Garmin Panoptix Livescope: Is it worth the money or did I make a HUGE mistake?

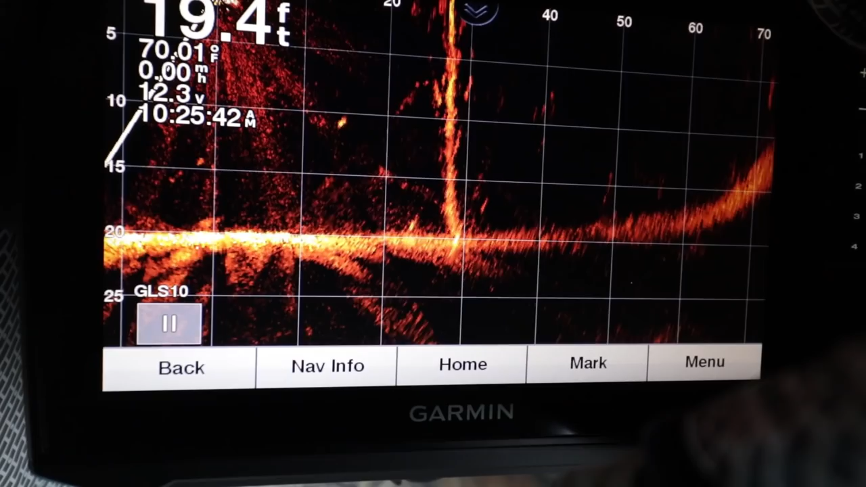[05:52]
On screen: depth 19.4 ft, water 70.01°F
now I'm gonna turn it kind of quickly you can see that it covers rather quickly now I'm gonna turn it to the left there's a nice big tree some little crappie around it turn it to the left again there we're covered now I'm gonna point it straight ahead that's straight out in front of us I'm
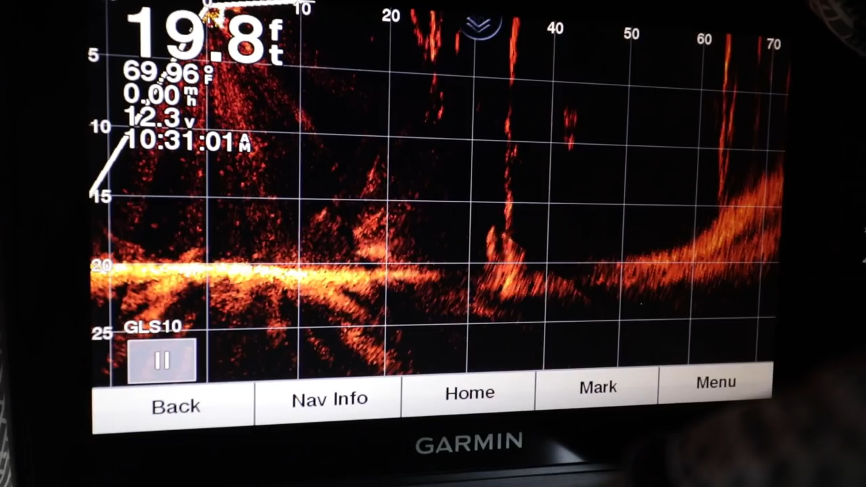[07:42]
On screen: depth 19.8 ft, water 69.96°F
there's my bait there I can see it comes here nice
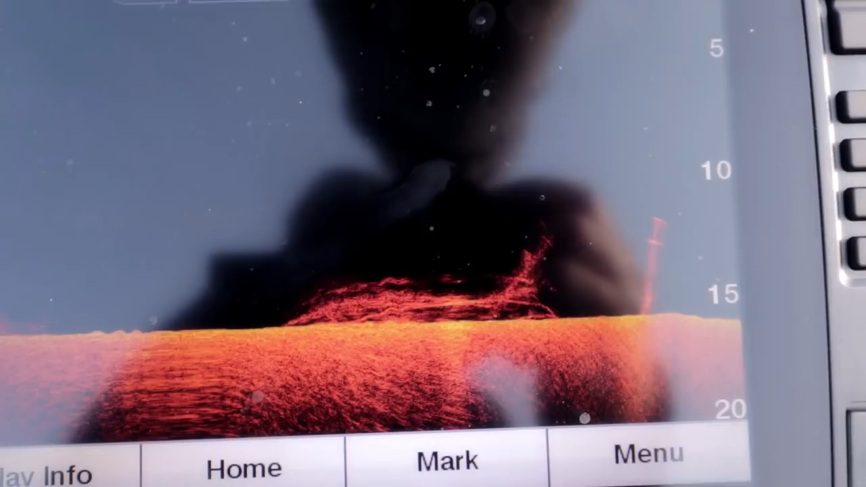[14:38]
so there's some of the down imaging if you can see right here on the left hand side it says you've been using the G CV 20 and the chirp 820 kHz
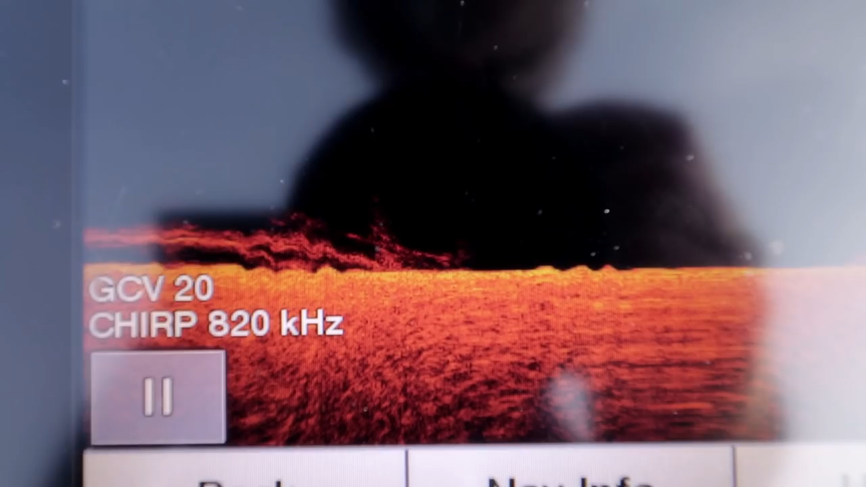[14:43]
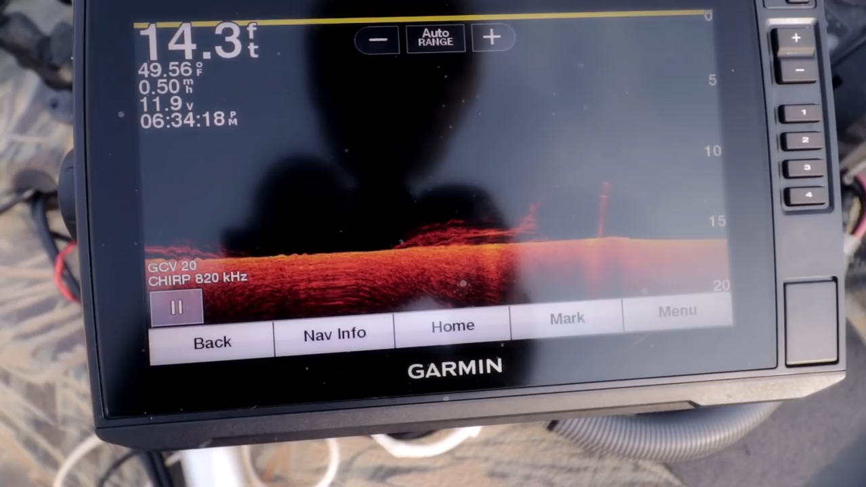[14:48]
On screen: depth 14.3 ft, water 49.56°F
so I guess I am getting chirp out of this from the front I didn't think I was there's some structure and
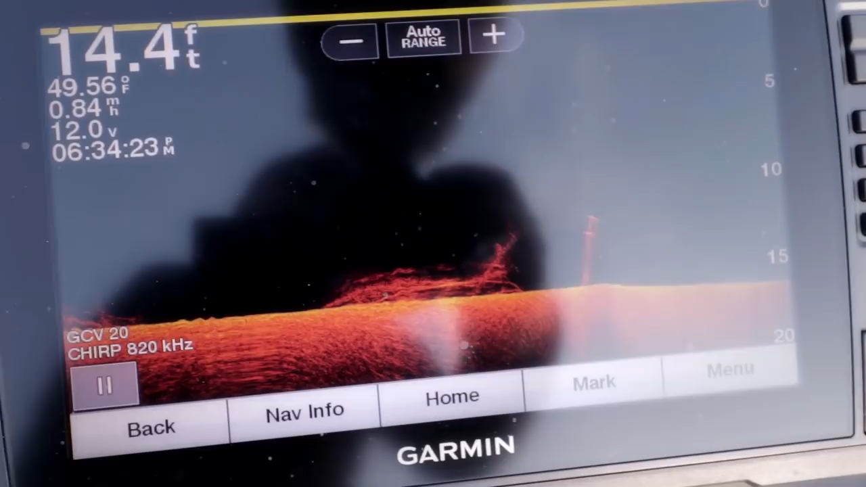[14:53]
On screen: depth 14.4 ft, water 49.56°F
I'm telling you the pictures are unbelievable look at that I mean the detail is so crisp and clear unbelievable it's really nice
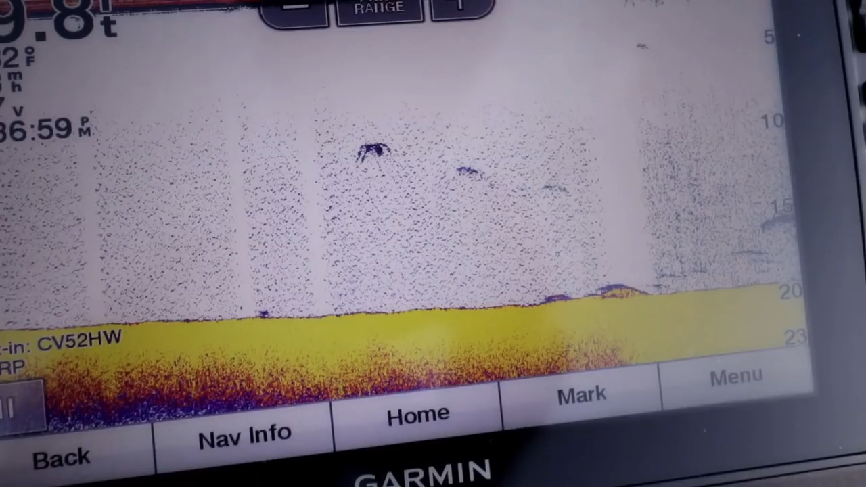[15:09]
that is really nice there's a shot of the 2D it is using chirp I was surprised
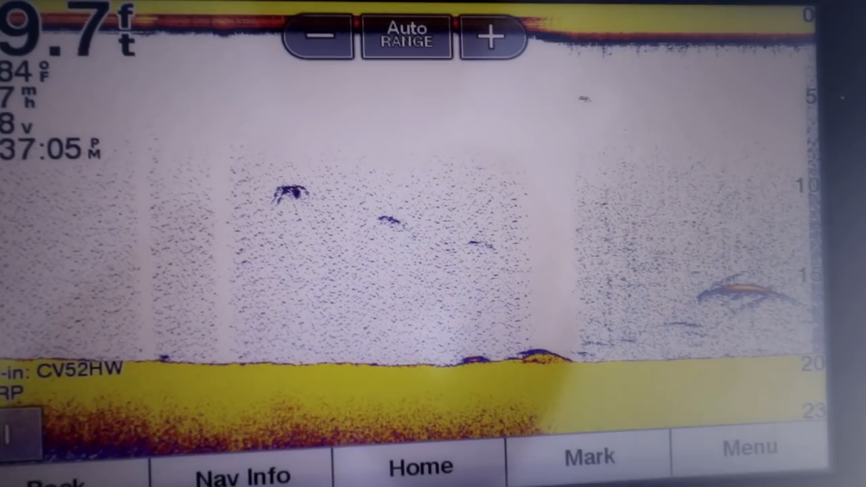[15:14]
looks like a fish right there
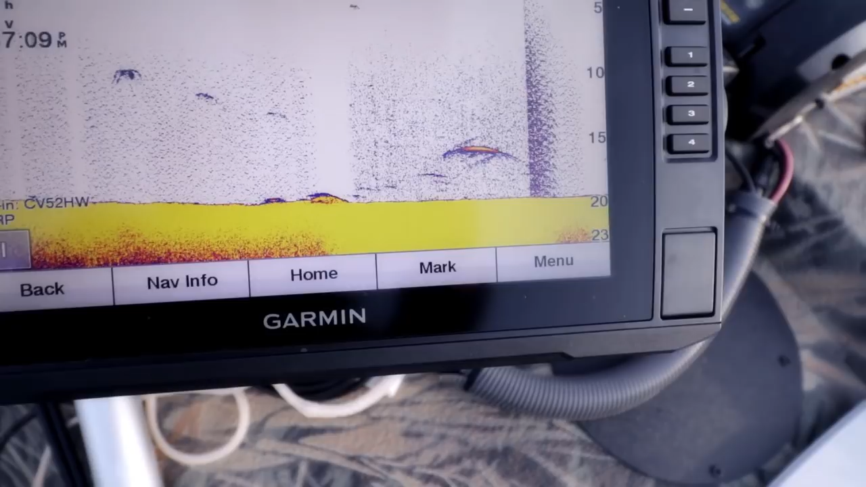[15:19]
big one too
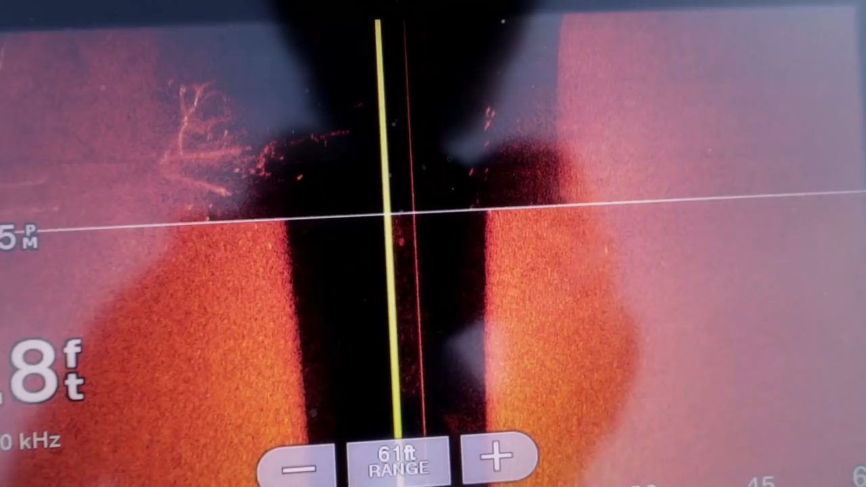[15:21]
here's a shot of the side view
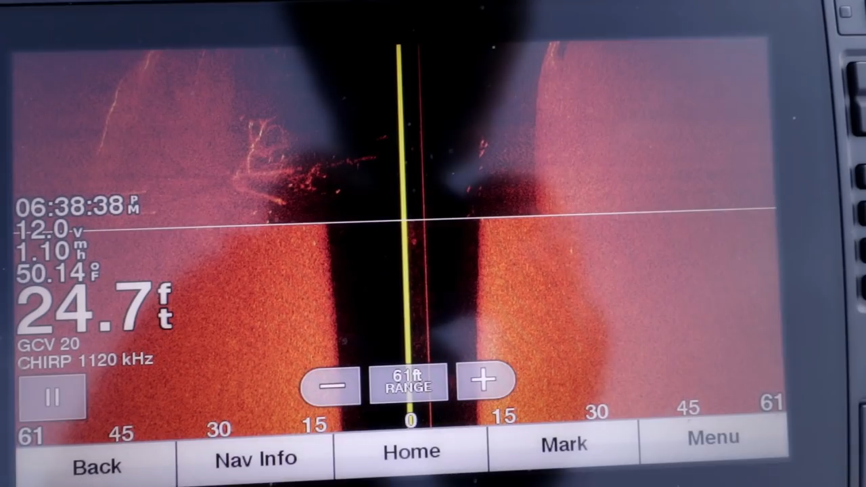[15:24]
On screen: depth 24.7 ft, water 50.14°F
really good to tell on it
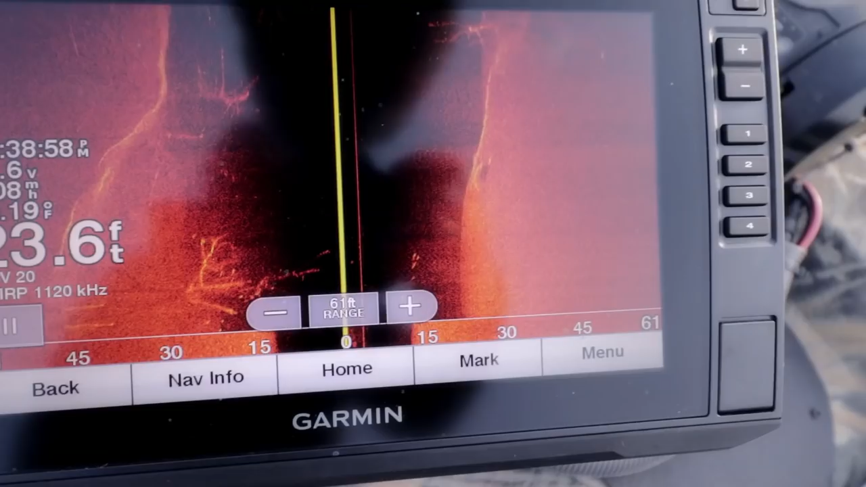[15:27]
On screen: depth 23.6 ft
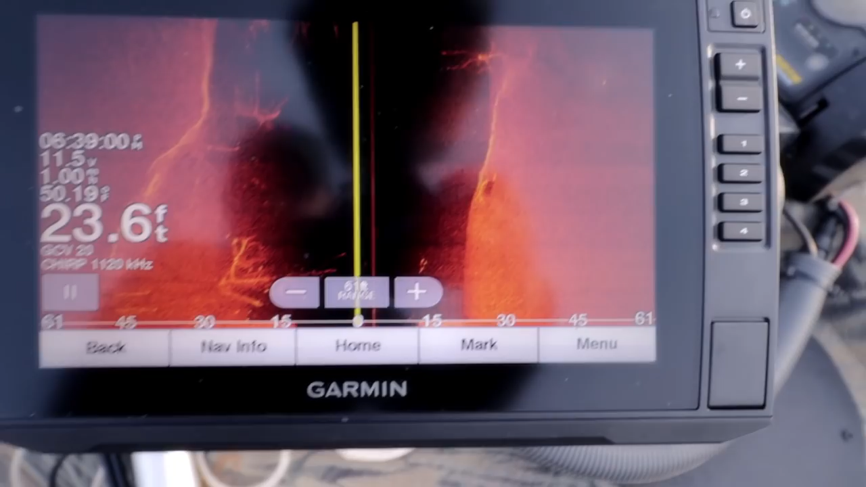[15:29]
On screen: depth 23.6 ft
it's got a really nice picture you can see all kinds of sticks and logs and trees
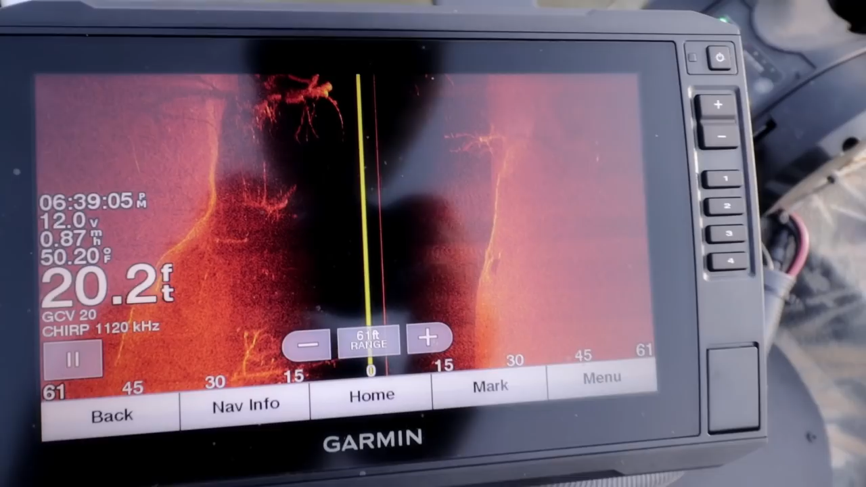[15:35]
On screen: depth 20.2 ft, water 50.20°F
stumps I mean it's littered with it in this lake oh yeah look at this one coming up right there
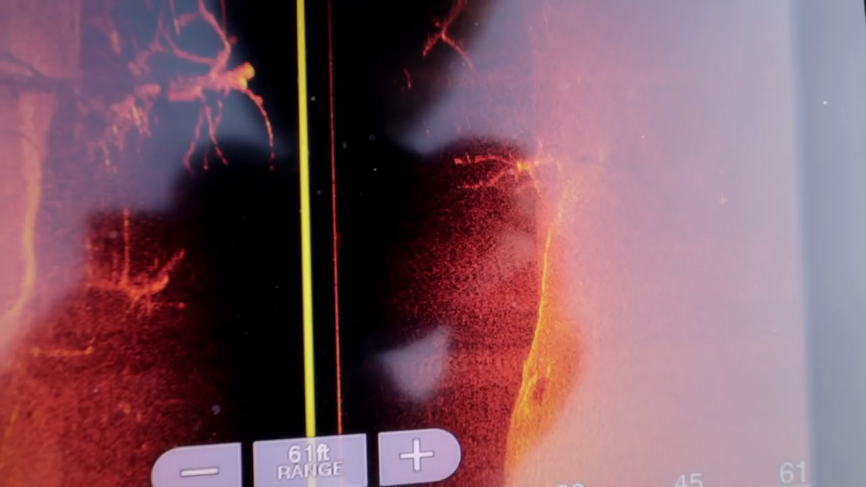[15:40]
that's really nice 20 feet of water here that's a huge tree